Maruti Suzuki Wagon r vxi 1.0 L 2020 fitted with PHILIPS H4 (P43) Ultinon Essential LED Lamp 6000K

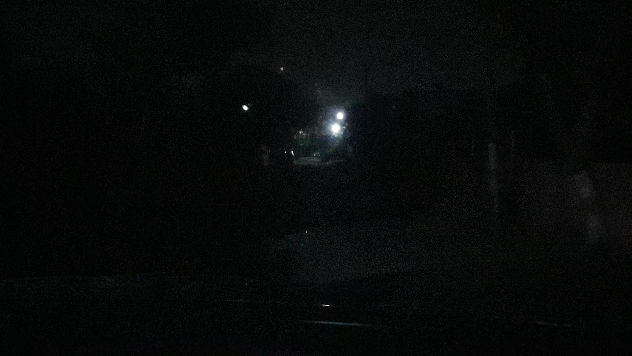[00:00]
दोस्तो, मैंने अभी एक वेगनार 2020 मॉडल VXI लिया है पैड्रोल वेरियंट जो जिसमें मैंने भी फीलिप्स की
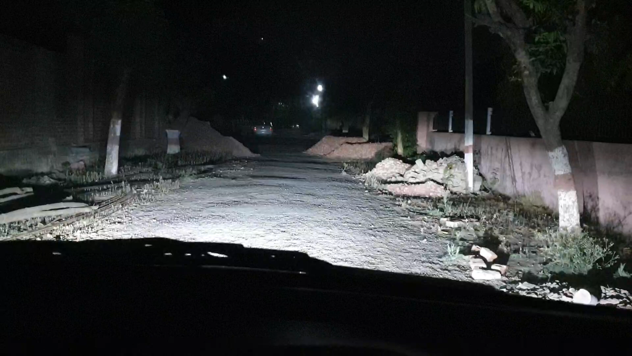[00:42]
fog lens की light है भी इतनी और यह low beam पर main light है जिसमें भी फिलिप्स की LED ही लगवाई हुई है मैंने और यह देखे यह high beam है तो आप देख सकते हैं कि रिफलेक्टर में फिलिप्स की LED lights कितनी कारगर हैं सडक का सब व्यू कितना अच्छा दिखाते हैं मेरी पहली गाड़ी में जो वीडियो मैंने पहले डाली थी दो साल पहले